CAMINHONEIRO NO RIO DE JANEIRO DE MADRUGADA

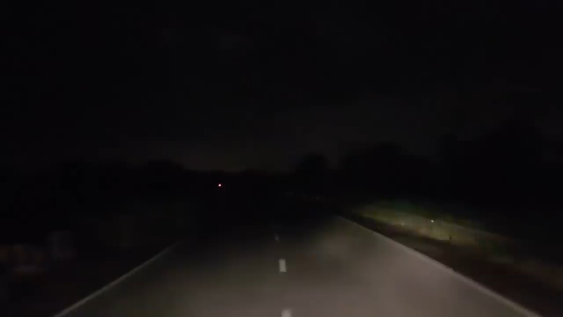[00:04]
Galerinha, bom dia, salve salve, sinistro né, acabando, começando aquele amanhecer aí Saindo aqui do Rio de Janeiro, Brasil, ai, tá dando relâmpago, tá relâmpago, rapaz, olha só Saindo aqui de Santa Cruz, bora pra Santa Catarina, Lages, é o que tá tendo de melhor, viu Vou pegar aqui, ó, Vinícius do Brasil, encarar aí
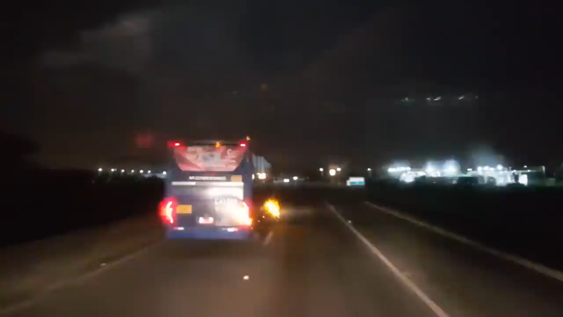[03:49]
Tem um posto aqui, mas aqui sem horário não tem nada aberto pra tomar café